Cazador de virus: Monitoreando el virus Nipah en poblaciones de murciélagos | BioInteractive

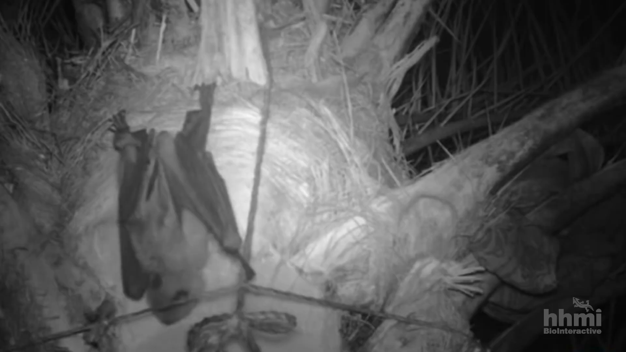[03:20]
los murciélagos la beben y pueden contaminarla con su saliva u orina.